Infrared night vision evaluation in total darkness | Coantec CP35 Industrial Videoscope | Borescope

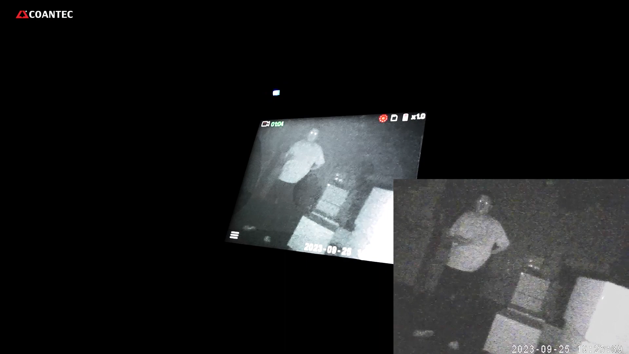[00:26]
Why is the target's black top seen white in infrared light mode?